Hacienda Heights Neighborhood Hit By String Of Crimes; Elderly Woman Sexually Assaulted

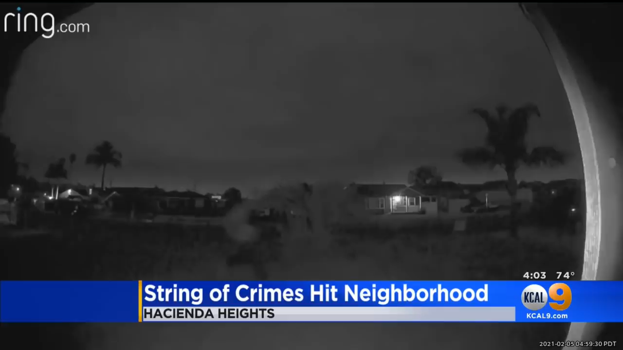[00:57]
You also see another ring video of a man running across the neighborhood that's also been hand over to the Los Angeles County Sheriff's Department.